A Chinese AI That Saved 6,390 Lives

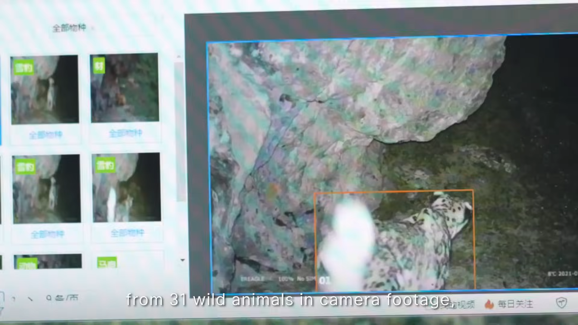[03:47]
An AI model of Tencent's AI lab is now capable of automatically detecting snow leopards from 31 wild animals in camera footage and filtering out empty frames.
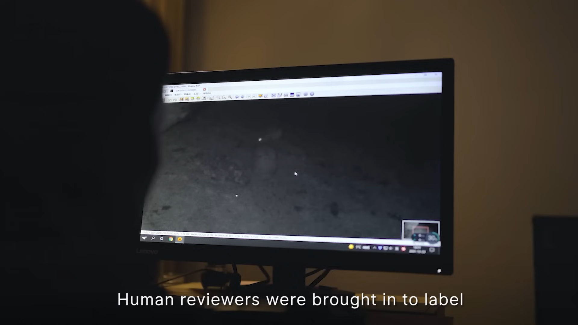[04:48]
Human reviewers were brought in to label the images to speed up machine learning.